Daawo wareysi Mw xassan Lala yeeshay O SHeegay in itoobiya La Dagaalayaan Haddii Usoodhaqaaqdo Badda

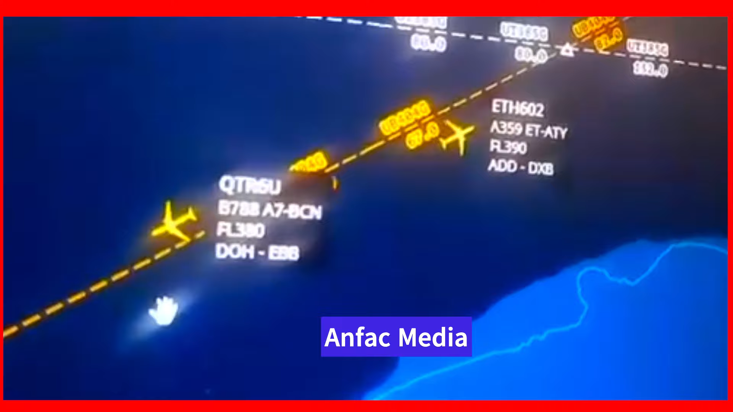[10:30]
la bada diya rado lasare labakhad o iskudlow o kalaha apfartan
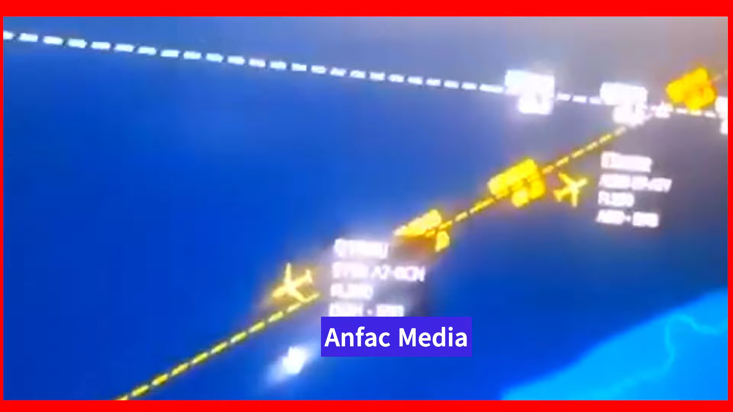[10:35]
kun ufid iyo sido kare soddan yasayal kun ufid taasi o qatar galisay
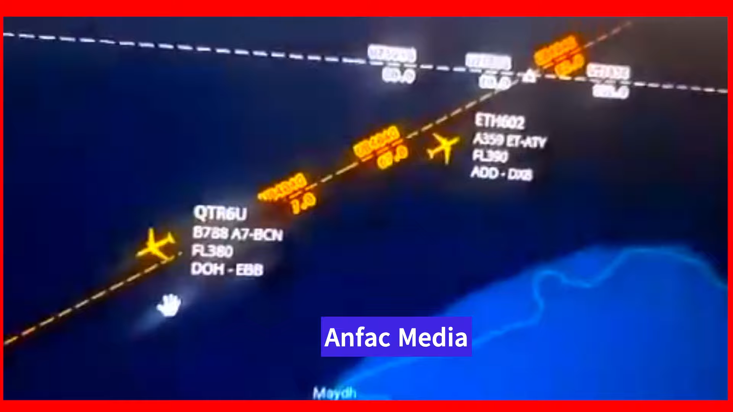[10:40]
do lima diya da balsa farin digneen o ubihiyay qalabka iskudna a kaina shilalka a saaran labada diya rado od wuliwa
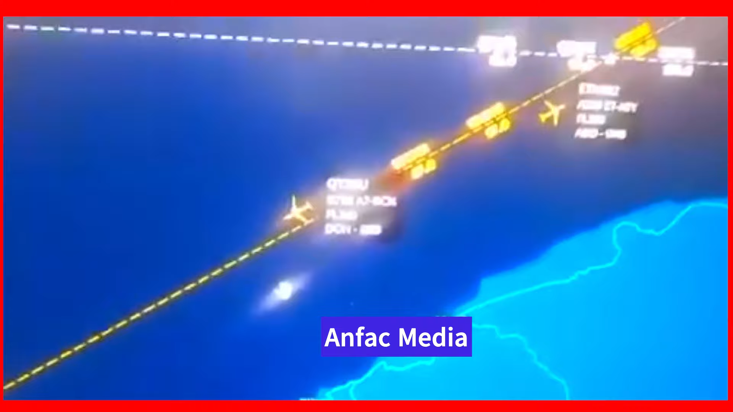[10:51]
midda qadar airways ay ayyadu bad badisay diya rada haasi inna iskudna an kaddi marki digneen ta ay kusha uqalabka haasi kusha gay in diya rada kalah lainka lammeriyay
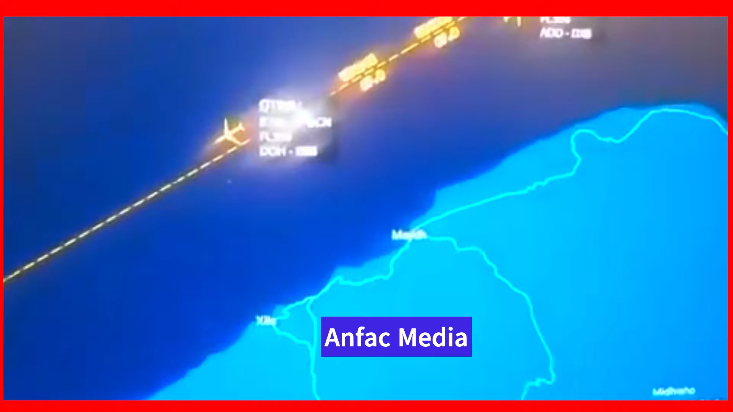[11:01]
ay kujrto diya rada qadar airways aya lammeriyay uxana kussi jirtay sida somali lammerkasi ay shiagay so diya rada yaitubian irelinds.